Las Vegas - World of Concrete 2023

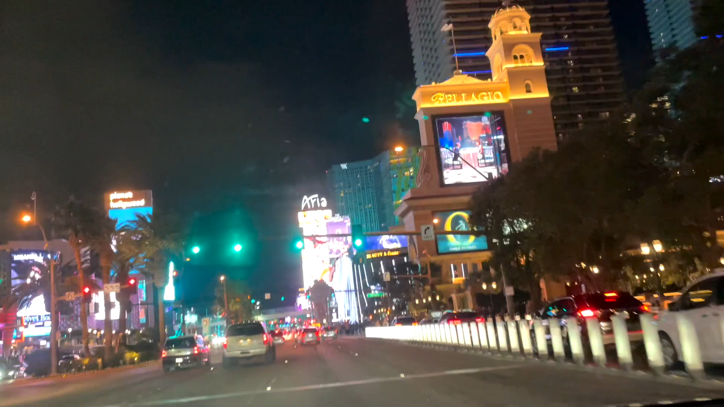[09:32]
así que básicamente recorrimos las calles de Las Vegas en puro carro.